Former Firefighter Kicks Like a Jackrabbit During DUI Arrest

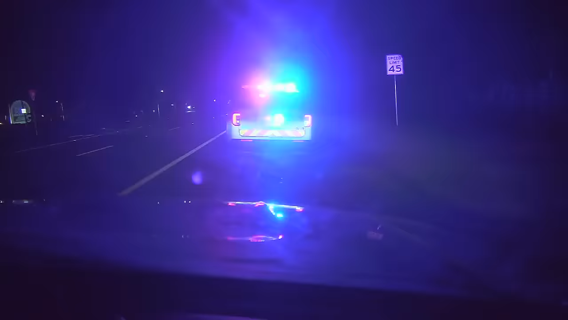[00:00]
September the 13th, 2023. Deputies from Monroe County, Florida, are conducting a routine traffic stop. The drivers of passing vehicles are all slowing down and moving to the left lane for safety reasons as required by law, all except for the driver of this silver Toyota.
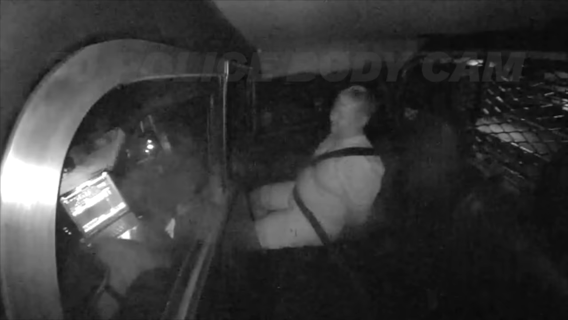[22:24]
With the suspect finally secured in the rear of the unit, another deputy arrives for assistance.